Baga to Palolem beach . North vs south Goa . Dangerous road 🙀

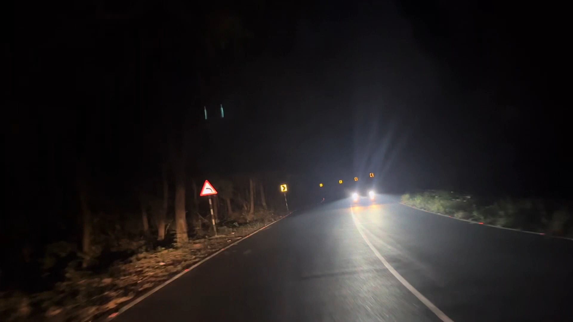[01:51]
अब आप थक गए उन्हें और इतना खतरनाक रस्ता था इतना खतरनाक
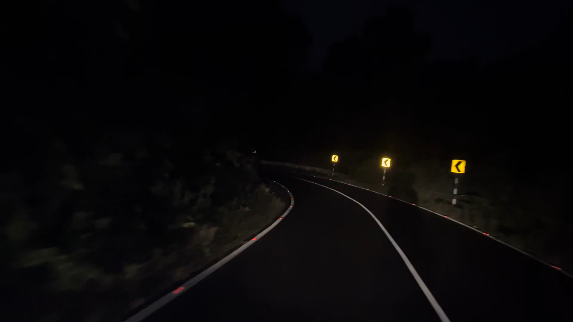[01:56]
रस्ता था इतना खतरनाक वह तब सच में लिटरली डर लग रहा था और रोड पे लोग नहीं दिख ए बहुत कम इका दुक्का